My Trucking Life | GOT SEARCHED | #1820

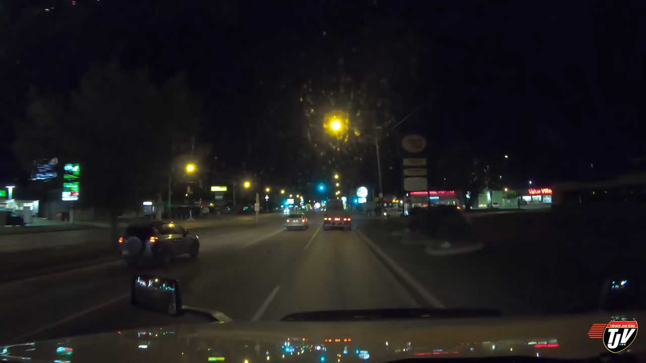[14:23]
I wonder if this guy in front of me is going to the exact same place as me. No idea who he is. But I bet you there's one spot left at the truck stop and he's gonna take it. I'm just kidding, I'm not that negative. If there's no parking available for me here, I have lots of time on my clock. I can still continue going. I'll just go further down the road then. Most people do like to stop in the bigger cities like this. Like I do too, especially as the weather starts to get a little colder.
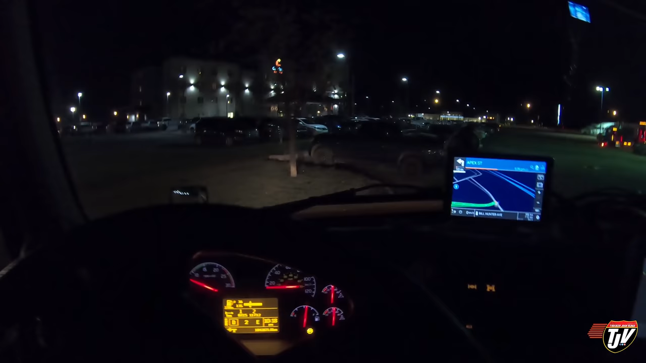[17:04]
Oh, it's because there's an event at the SaskTel Center. Oh, so they take up spots for us. And look at all these cars here taking up spots. Oh, that's not very nice. We need those spots to park. I don't care if you're going to a concert. All these cars here, that's just rude. That's just rude.
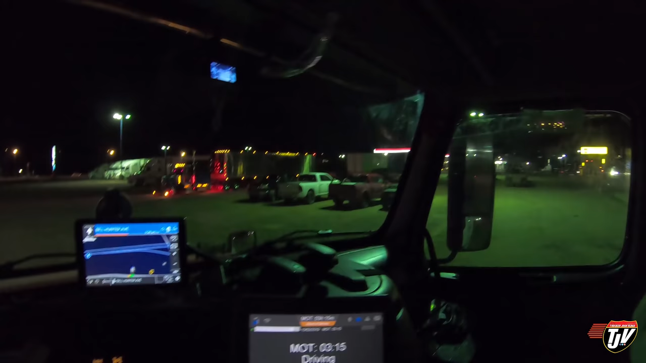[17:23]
Those spots are for the big trucks. You can go park anywhere else.
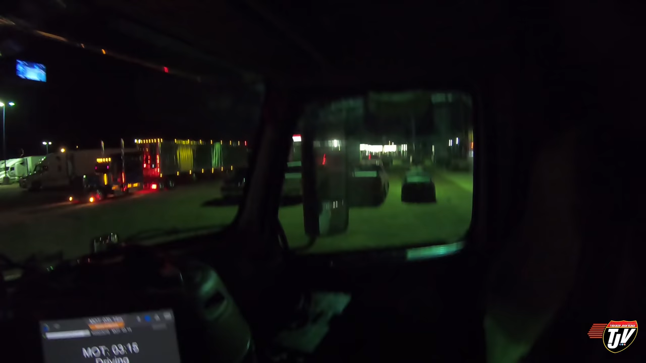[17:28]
That's a nice truck right there, speaking of.
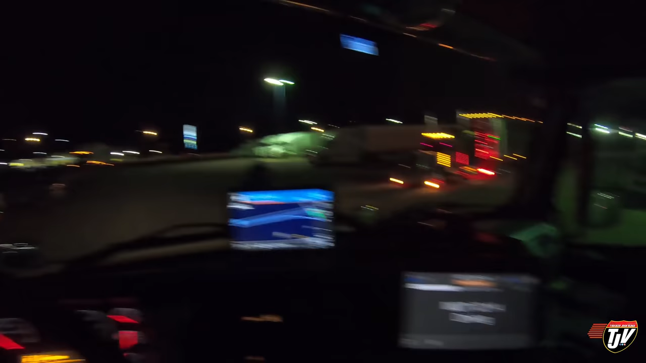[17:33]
Ugh. Okay, well, looks like there's still plenty of parking for me, so it's not gonna be a big problem, but luckily it's not full. Crazy. I got you on my head right now, so I have to focus on finding a spot here. Hi, I'm Russ. And I'm Meg.